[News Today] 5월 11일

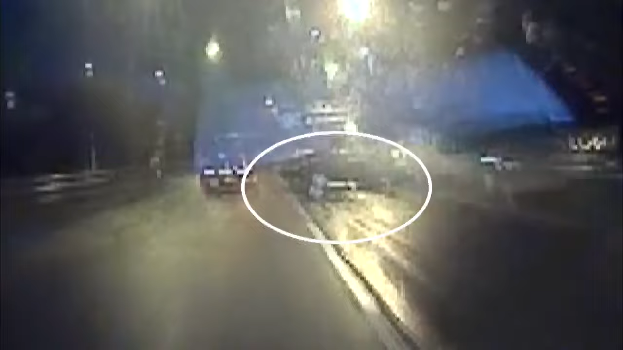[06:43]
After the crash, the car spun around and narrowly escaped a second crash with another vehicle.
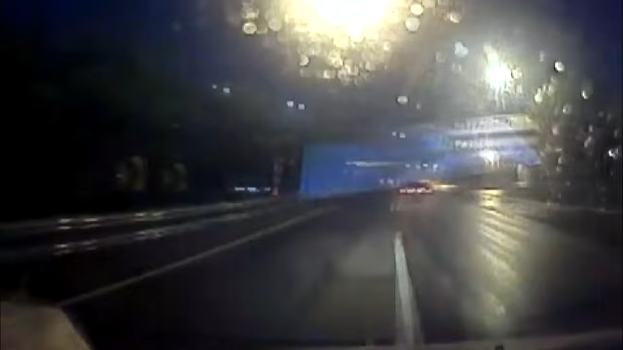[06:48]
In the late afternoon on a rainy day, cars drive slowly in the darkness.
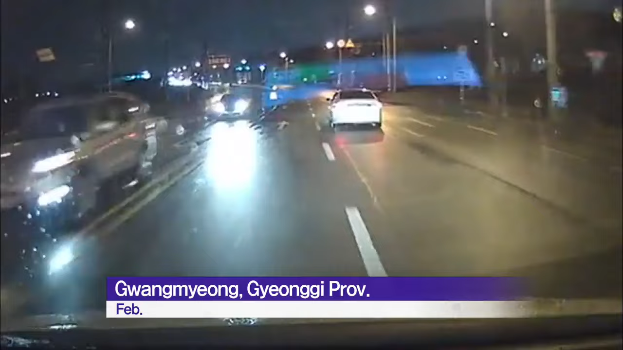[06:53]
A passenger car passes them in a flash.
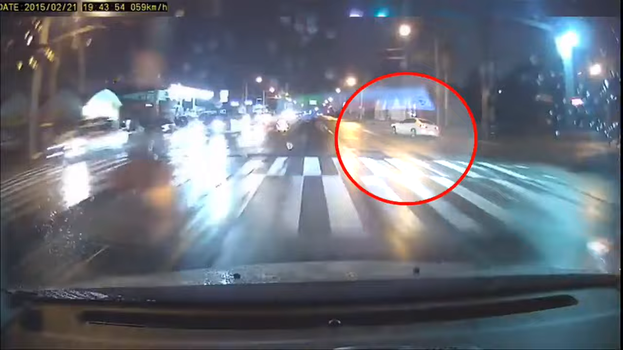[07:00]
Briefly thereafter, it slips on the wet road and loses balance, colliding with the barrier.
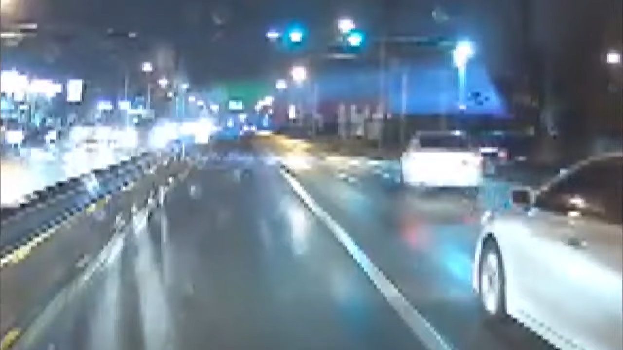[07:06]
Speeding drivers threaten not only their own safety, but the safety of other drivers on the road as well.